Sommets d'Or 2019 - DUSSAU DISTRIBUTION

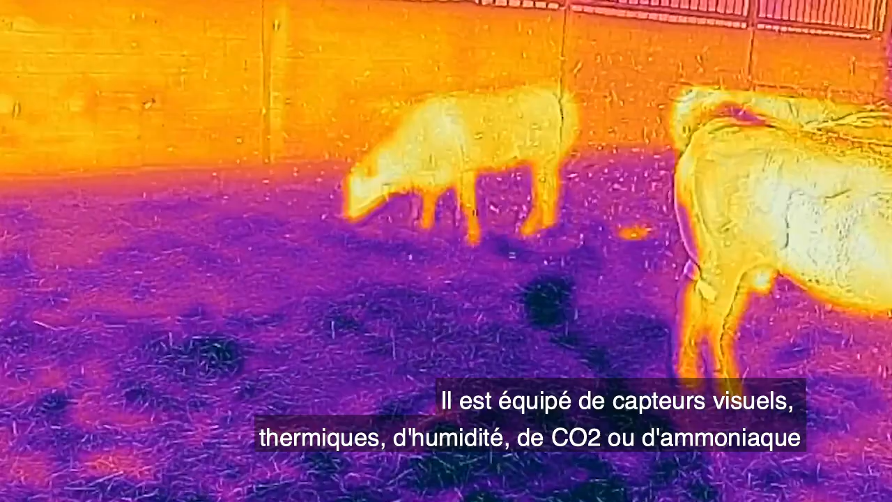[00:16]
Il est équipé de capteurs visuels, thermiques, d'humidité,
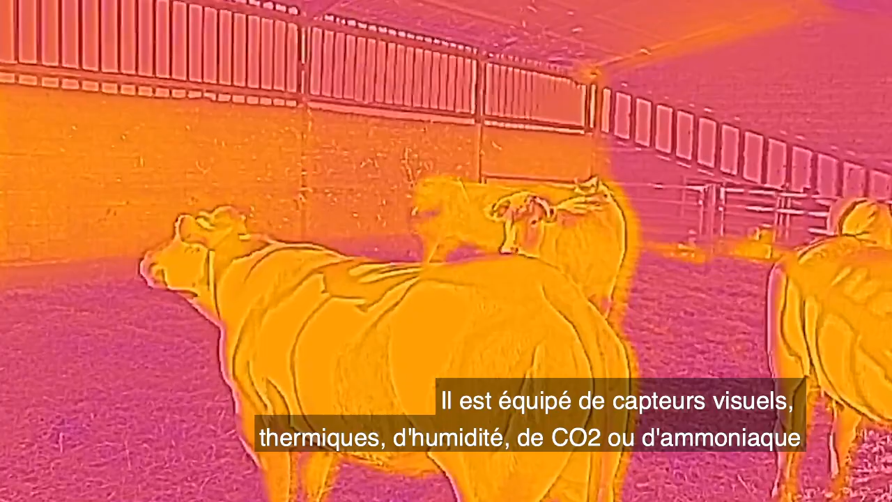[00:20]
de CO2 ou d'ammoniaque qui analysent l'état des lieux et des bêtes.
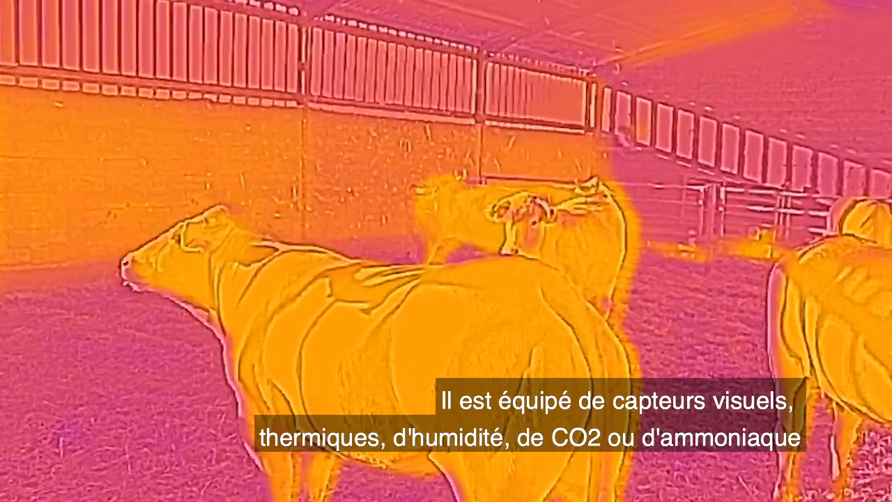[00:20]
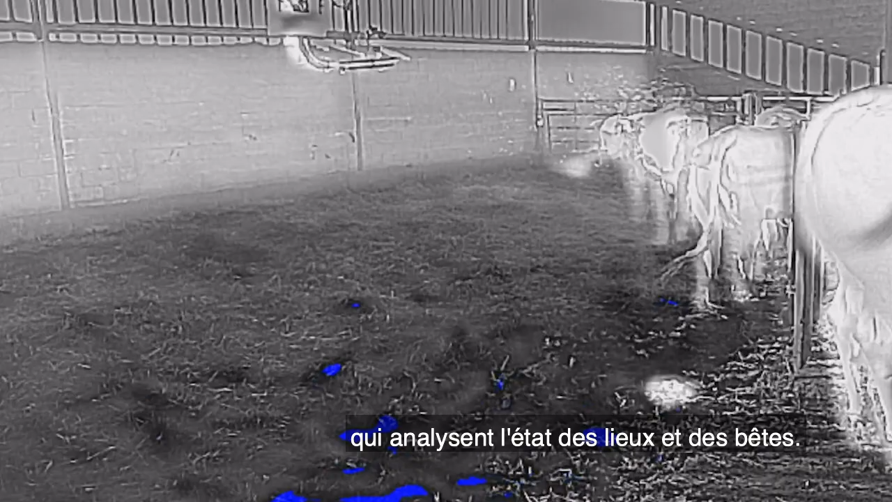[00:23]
Cela lui permet de choisir les zones à privilégier et d'optimiser son épandage. Il peut aussi détecter les présences animales ou humaines et stopper son cycle par souci de sécurité.